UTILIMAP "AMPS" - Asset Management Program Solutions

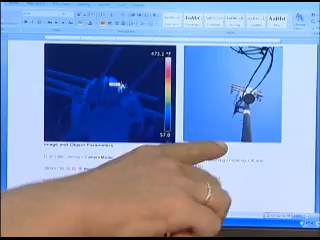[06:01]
This department also performs concentric neutral testing and manages our Eagle Eye digital photo, infrared imagery, and special outage avoidance inspections by our circuit patrols.